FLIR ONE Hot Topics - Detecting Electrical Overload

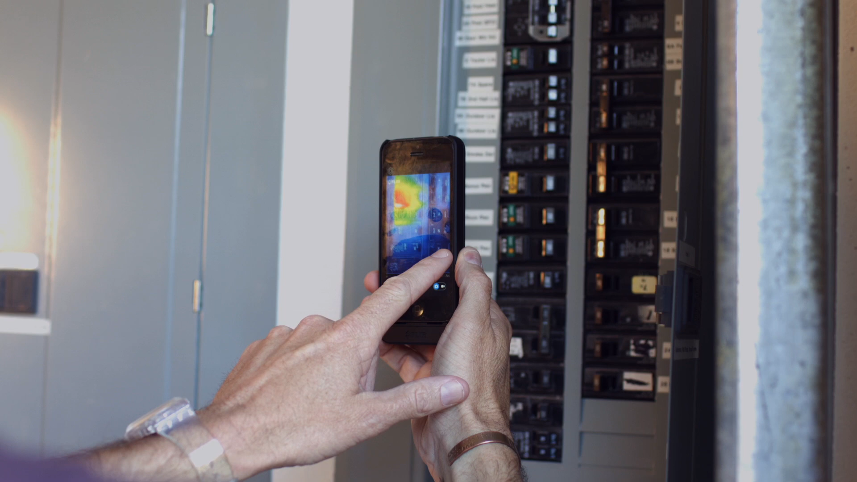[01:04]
And if we scroll through some of these other color palettes, you can really see how isolated that area is.